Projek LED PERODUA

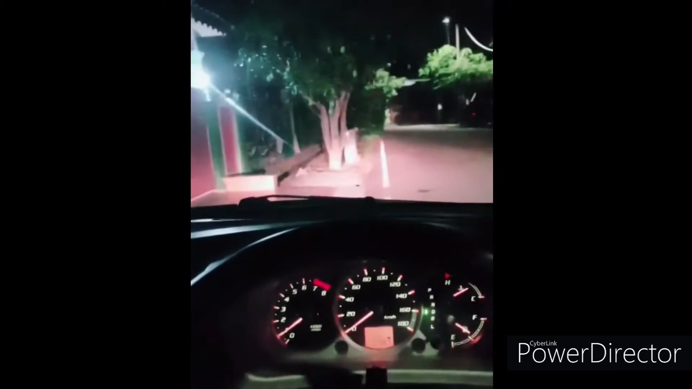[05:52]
Okey, yang ni adalah video sebelum tukar lampu LED. Ni dia punya lampu kuning biasa jadi oren. Okey, lepas ni kita tengok yang dah tukar lampu LED pula.